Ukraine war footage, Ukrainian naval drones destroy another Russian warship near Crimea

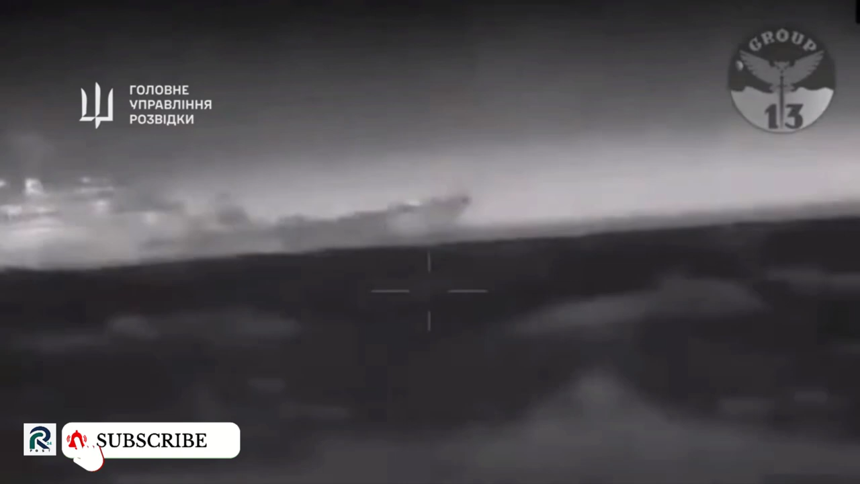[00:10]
the main Directorate of Intelligence in cooperation with all components of the security and defense forces of Ukraine destroyed the large amphibious ship Caesar Kunikov. Of the Black Sea Fleet of the aggressor state of Russia, the special forces of Group 13 of the GUR of the Ministry of Defense of Ukraine carried out a successful mission.
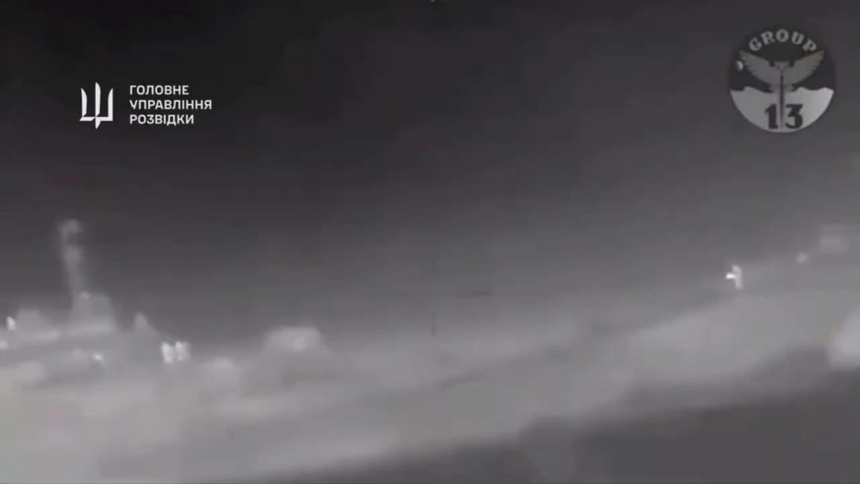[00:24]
The enemy ship was attacked by Magura V-5C attack drones near the shores of the temporarily occupied Crimea in the vicinity of the city of Olubka. As a result, Caesar Kunikov received critical holes on the left side and began to sink.
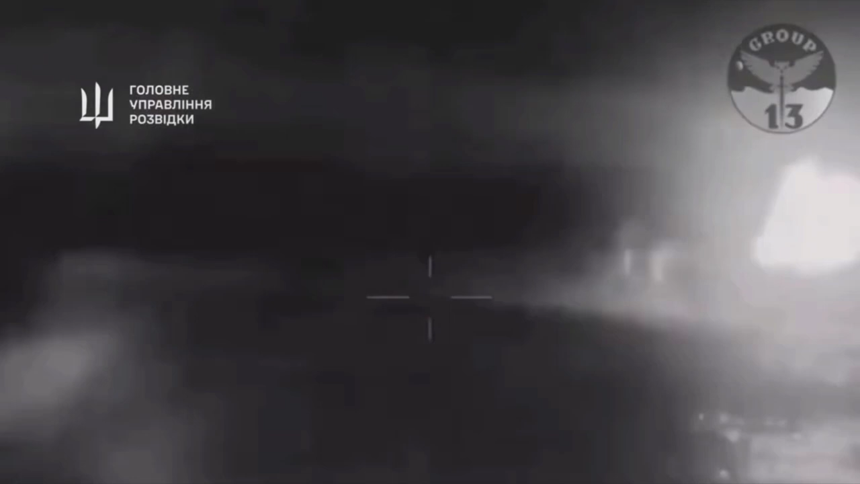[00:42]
It is symbolic that the Russian officer, after whom the ship was named, was killed exactly 101 years ago.